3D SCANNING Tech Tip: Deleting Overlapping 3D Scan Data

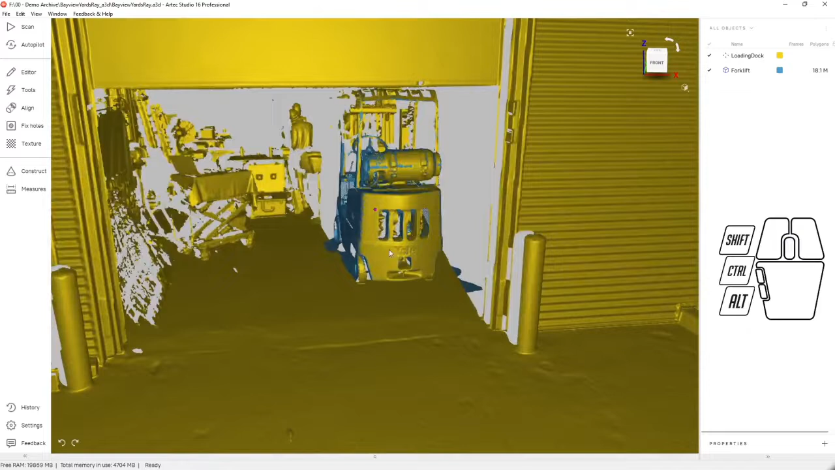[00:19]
Overlapping scan data is often found when there are two scanners that have been used to capture a single data set.
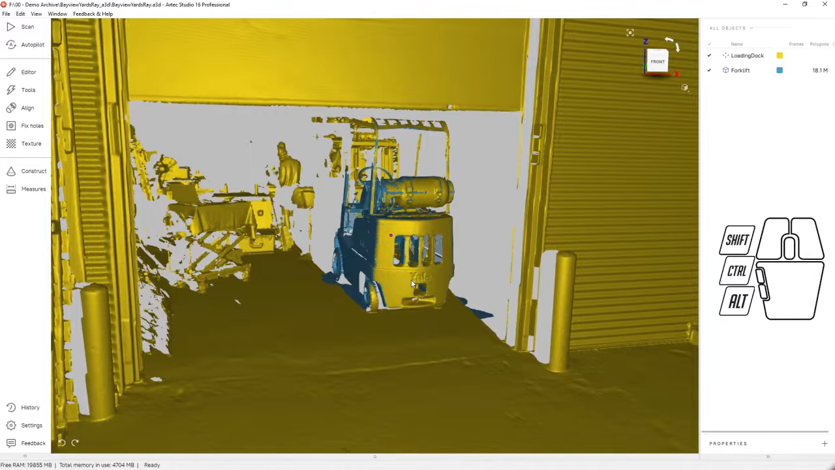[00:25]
In this case, the Artec RAID was used to capture the entire loading dock of this facility and the Artec Leo was used to
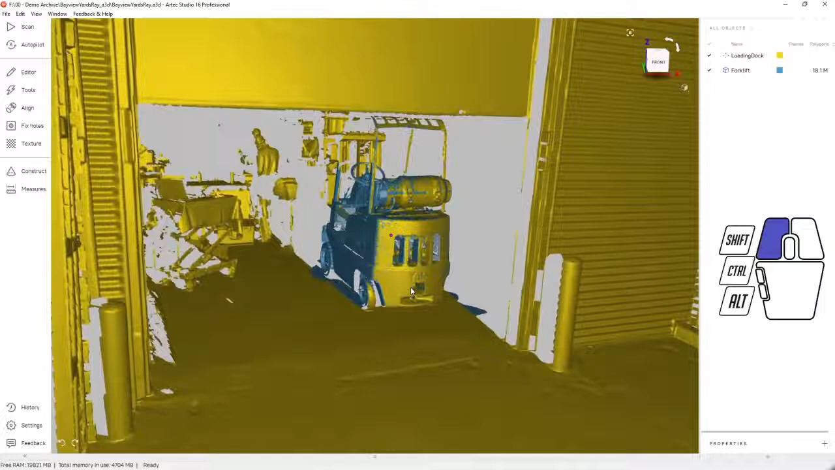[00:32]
reinforce the forklift with higher resolution data. We'd like to erase the Artec RAID data from this area without losing any of the high resolution Artec Leo data.
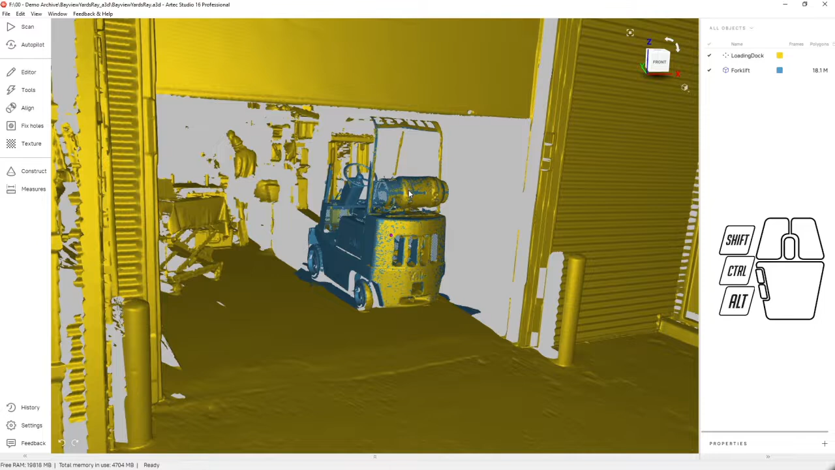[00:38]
Let's go to the editor and choose the eraser tool.
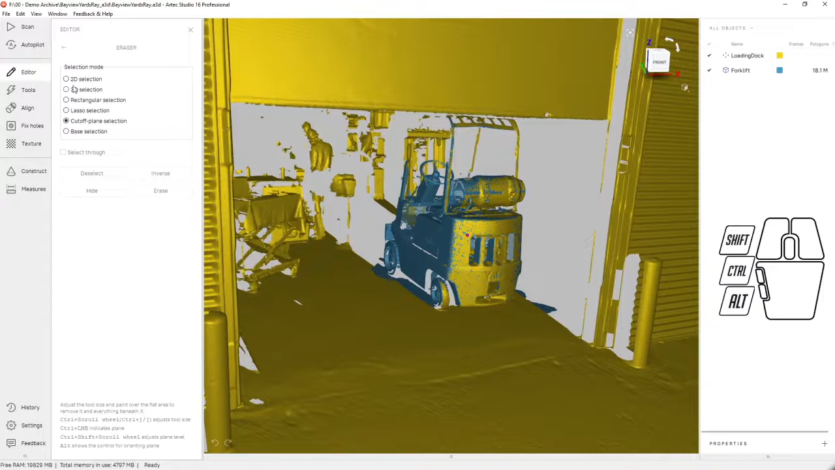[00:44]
We're going to use the 2D selection to select the entire forklift.
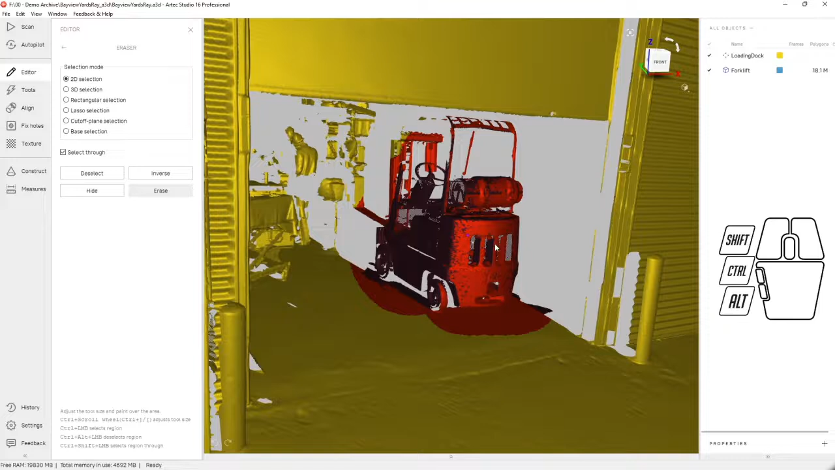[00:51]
We're going to turn the visibility of the Leo data off and just make sure that nothing in the background was accidentally selected.
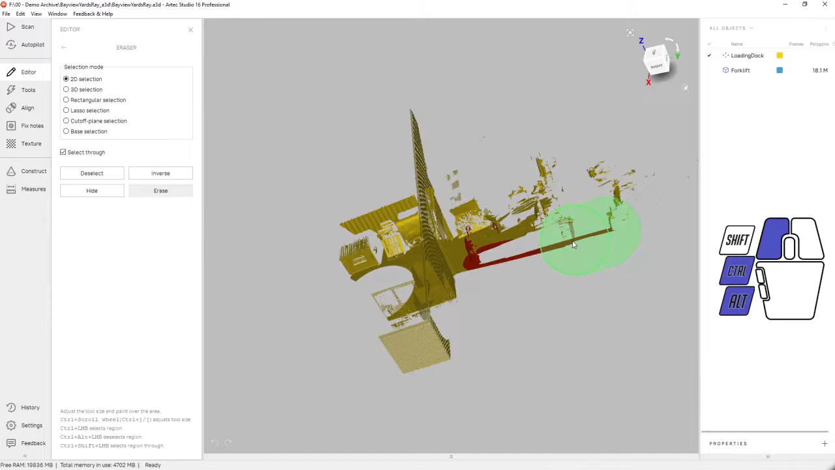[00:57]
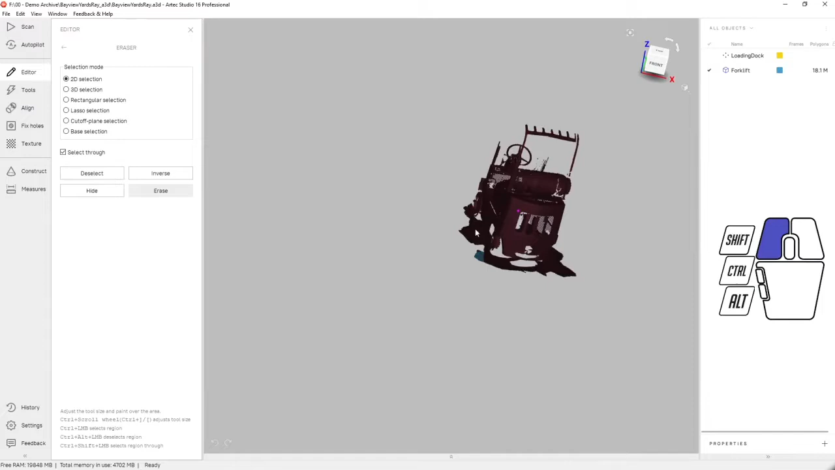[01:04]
Finally, we're going to switch the visibility, invert the selection, and when we turn the visibility of the loading dock back on,
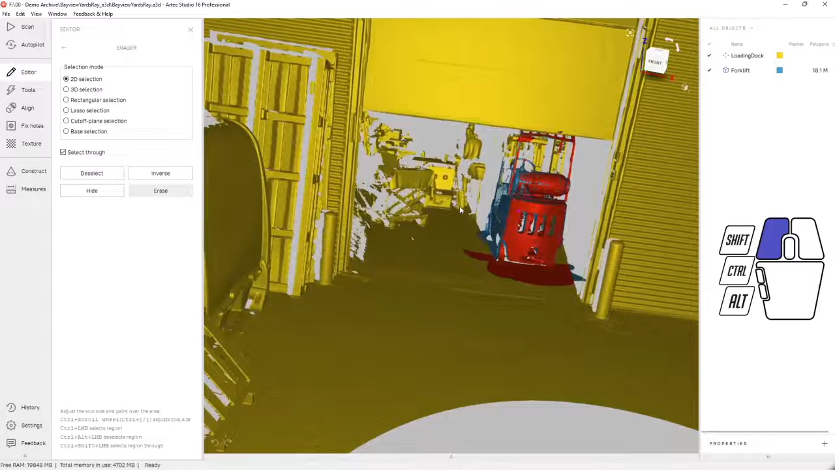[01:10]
we've got just a selection of the Artec RAID data where it was overlapping the Artec Leo data.
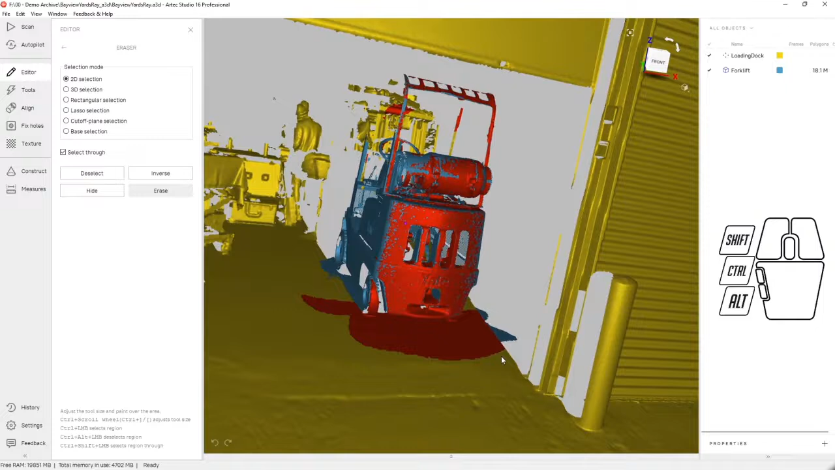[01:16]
We can do a little bit more cleanup to keep some of the ground.
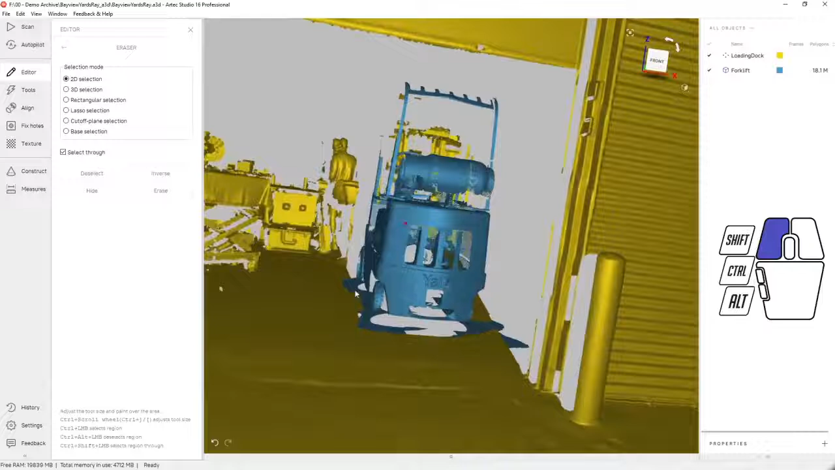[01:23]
And when we hit erase, we're left with no overlapping data, just the high resolution forklift in the loading dock. Thank you very much.